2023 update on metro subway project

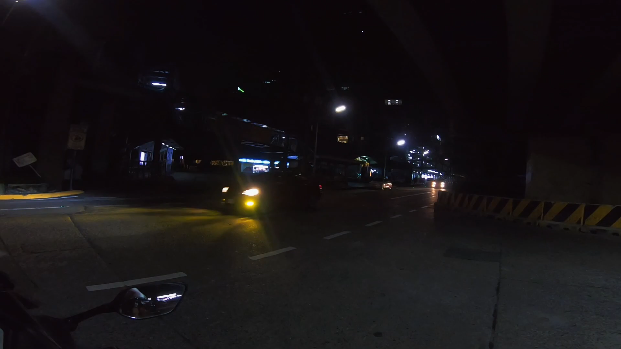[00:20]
So Medyo May nadumadaan pa Okay, pasok
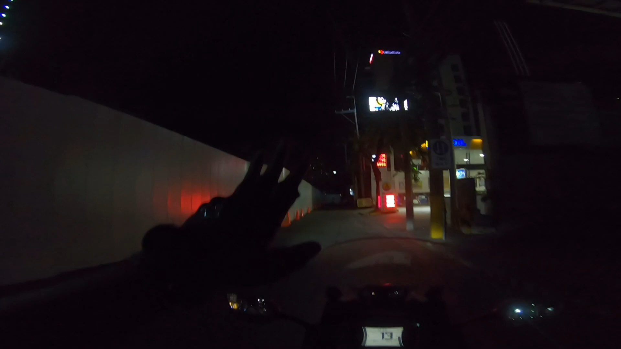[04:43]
Ito dati eh Going to shoot Ito yung Korsada na yun Ngayon Ilagyan na Nga ng Backwood
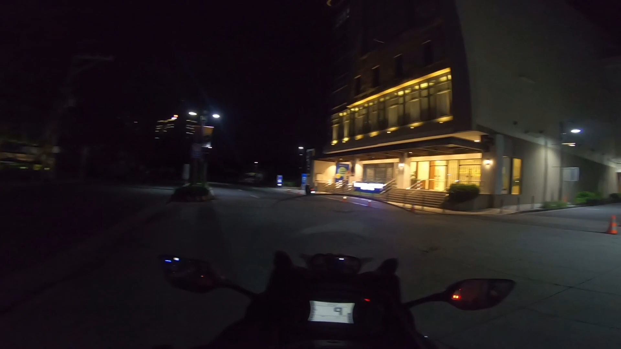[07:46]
Ma-verify na natin Matagal na gawa Ang pala to So, ito Ito yung magiging Show Boulevard Station